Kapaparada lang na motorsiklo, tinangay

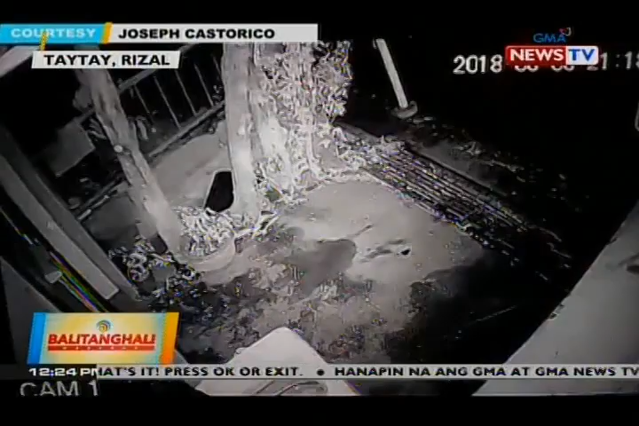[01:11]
Nabigatan yata kasi huminto siya sandali. Nakilala na ang suspect at patuloy na pinaghahanap.